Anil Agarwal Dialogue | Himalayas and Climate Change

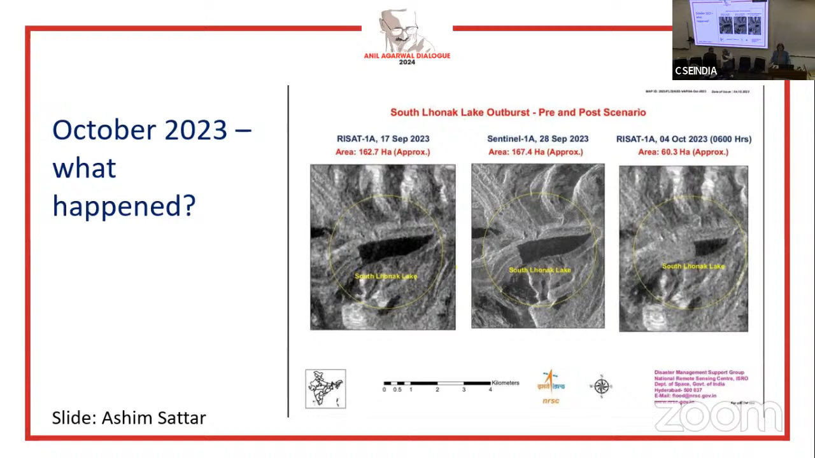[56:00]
So in October 2023, all the glaciologists were looking at the satellite images, trying desperately to see what had happened. And they could see there'd definitely been a change from the end of September to early October, that something had happened at the lake. It's not a cloudburst.